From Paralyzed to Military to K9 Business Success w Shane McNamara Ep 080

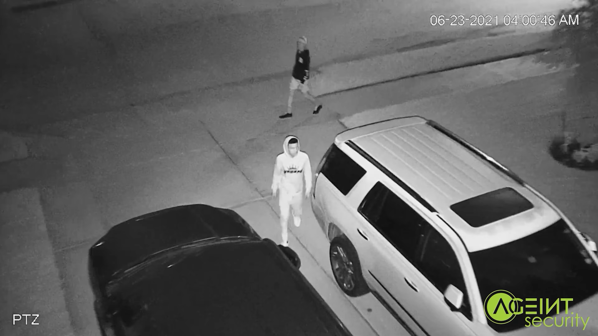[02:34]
And I'm tired of getting notifications only to see like a glimpse of something that set it off. I was reached by a veteran-owned business called Agent Security.
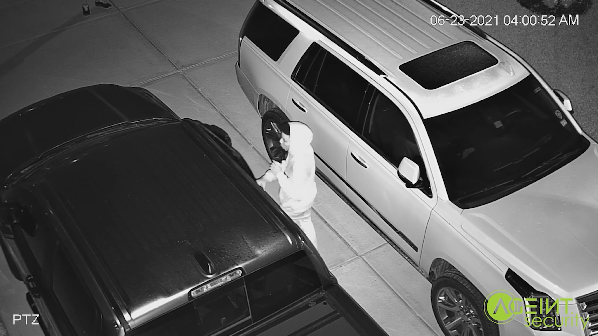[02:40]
The owner, staff, all veterans or former cops. They're kind of like the Chick-fil-A of customer service when it comes to security. They have a system that does everything companies like Ring do and more. They have pivoting cameras that track day or night. They can also read license plates and catch high-definition details that will lead police more effectively to catching the offender.
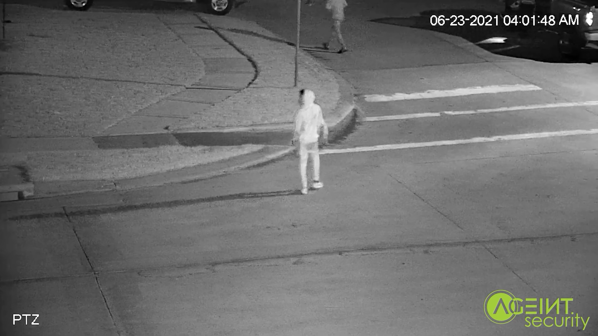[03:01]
Their mission is providing the best home security systems to their customers.